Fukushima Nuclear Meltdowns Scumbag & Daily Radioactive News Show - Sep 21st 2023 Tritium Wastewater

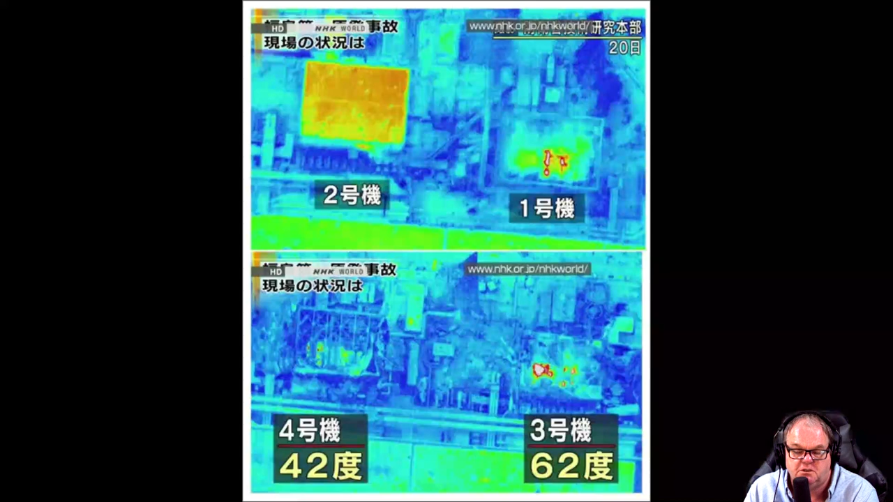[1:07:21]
all the reactors the heat signature shows total loss of all buildings